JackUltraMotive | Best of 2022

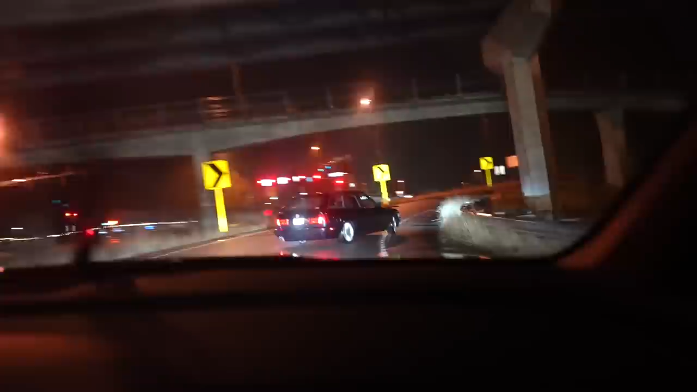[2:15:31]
Holy oh! Fuck. Oh! Holy! Oh my God! He got close to that freaking! Oh yeah! He got close to that sign on the other. That was a lot of angle at first. That was crazy.